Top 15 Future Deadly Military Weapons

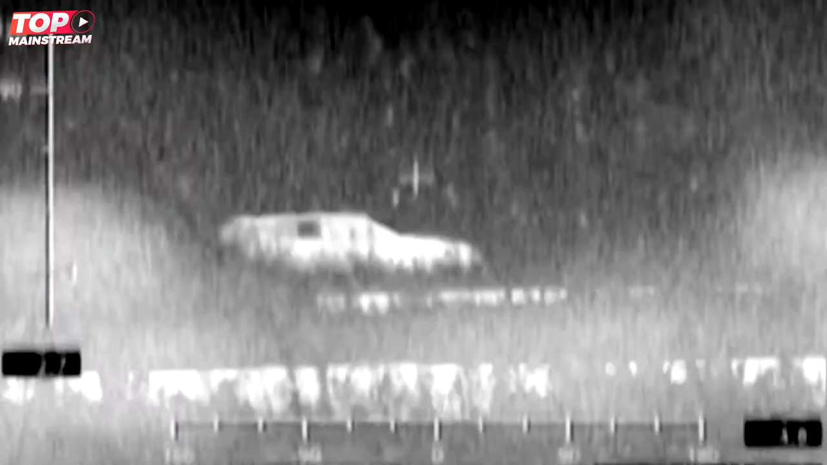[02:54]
to mask a military vehicle's infrared signature and
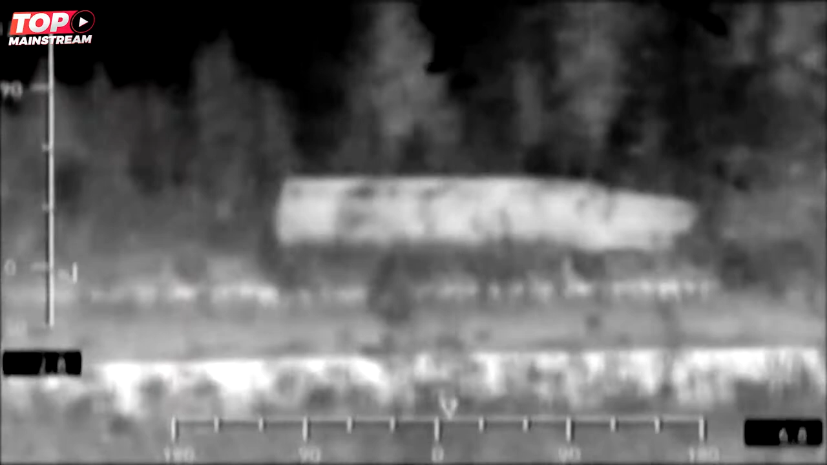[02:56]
shield them from detection by allowing them to blend in with their surroundings.